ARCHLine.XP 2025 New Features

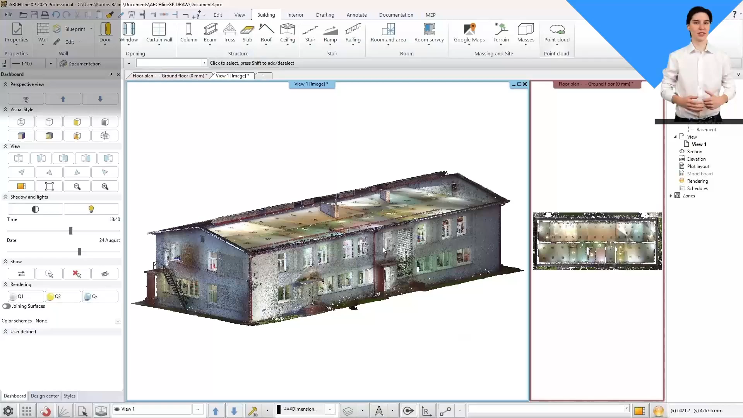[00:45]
Point cloud surveys are becoming increasingly common.
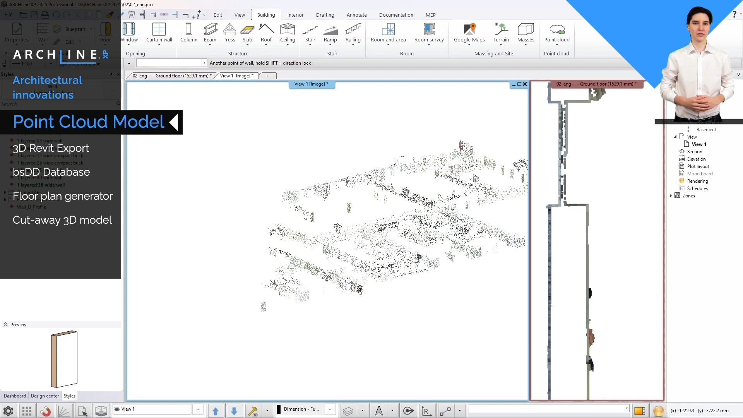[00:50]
New wall and door or window detection tools enable accurate detection of walls and windows from point clouds,